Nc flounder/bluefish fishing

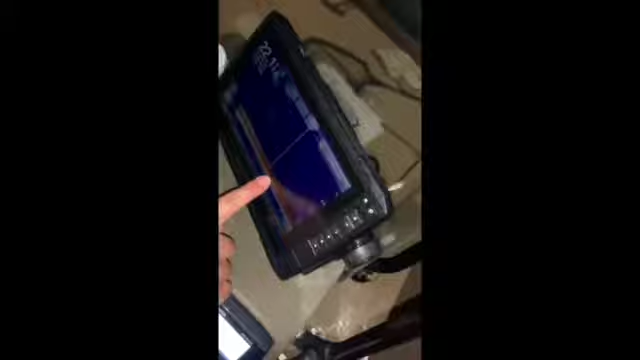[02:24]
Look at all that. We got a fleet of fish just lining up. If you see right there down on the bottom, there's plenty of fish down there.